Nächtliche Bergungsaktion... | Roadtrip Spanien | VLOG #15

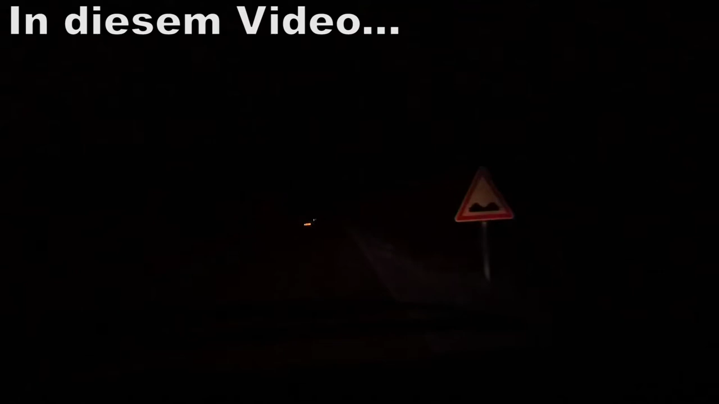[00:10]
Ja, dann frag ihn mal, was er braucht. Kannst du mich schleppen? Das vielleicht startet auch nicht. Möglich?
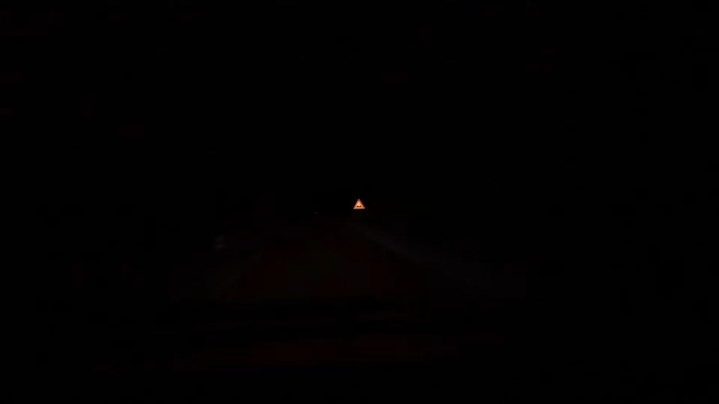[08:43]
Hi. Hier ist die Straße gesperrt. Ah, der schiebt sein Auto. Der braucht Hilfe. Ja, dann frag ihn mal, was er braucht. Der Holländer. Ja, dann frag mal, der versteht dich bestimmt. Ich würde sagen, das ist leicht.
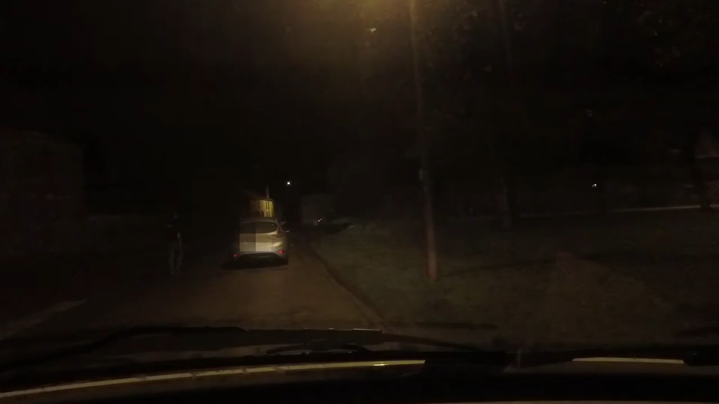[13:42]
Auto hier so ein bisschen schräg an den Straßenrand geschoben, weil wir nochmal Starthilfe mit Kabel geben wollen.